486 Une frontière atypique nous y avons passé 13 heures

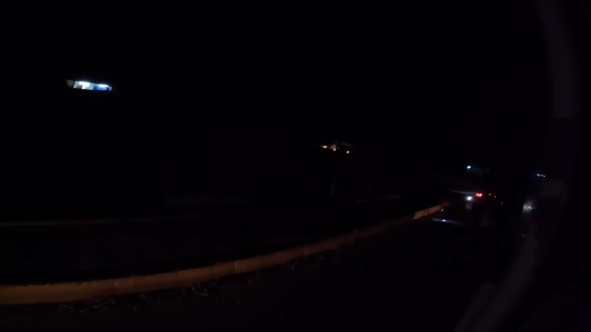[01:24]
h 50 du matin, on a le parking de droite qui se vide. Ça commence le défilé.
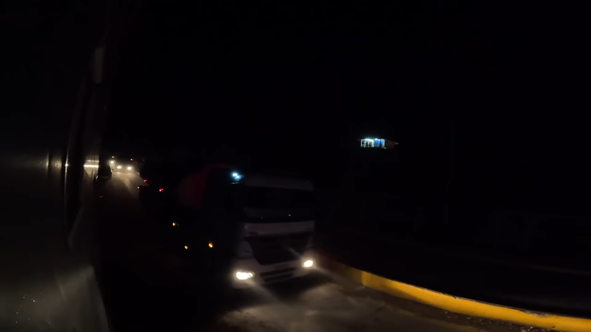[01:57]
Bon, 5 heures, c'est bien, c'est passion, sauf qu'on va pas pouvoir filmer au drone les zigzags de la route qui monte. Il nous a fait avancer de 15 mètres à 5 heures du matin.